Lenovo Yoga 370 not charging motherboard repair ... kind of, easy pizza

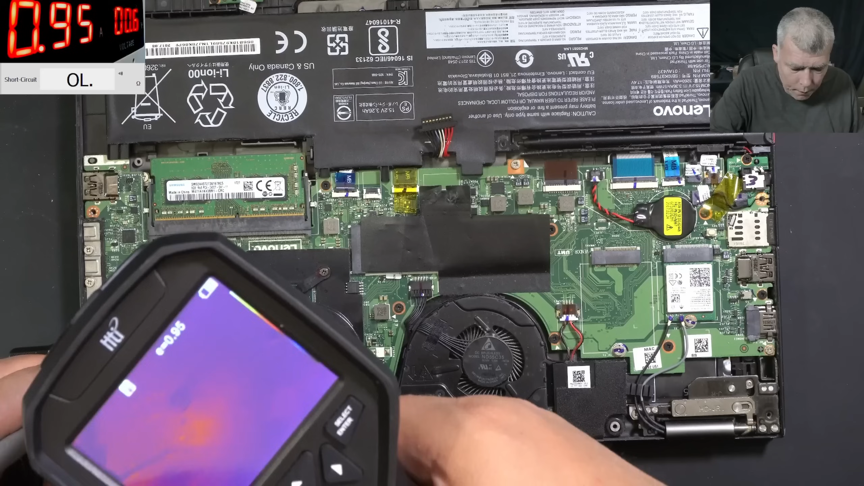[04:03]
you know what I should come after the current sensor I should come here but anyway there is something hot probably on the other side of the board yeah I can't see anything else apart from this so on the other side of the board
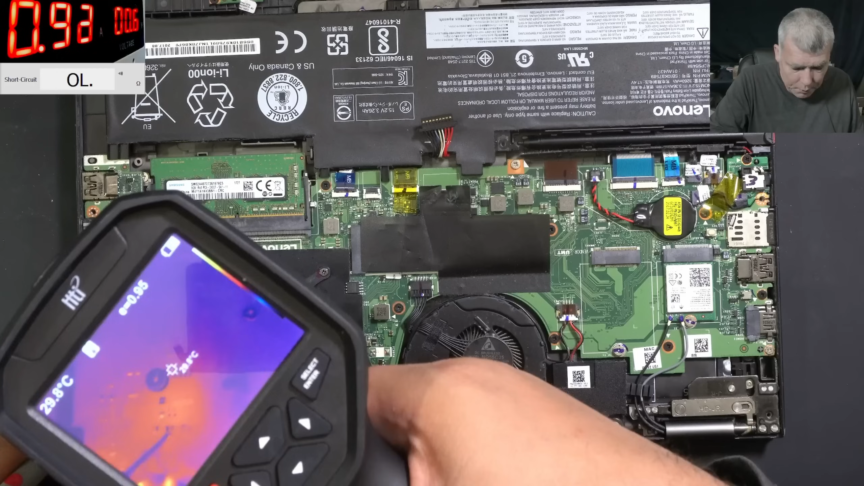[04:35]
something is getting hot something is getting very hot let's take the board out and let's have a look there I will say it is a pizza but it's not an easy one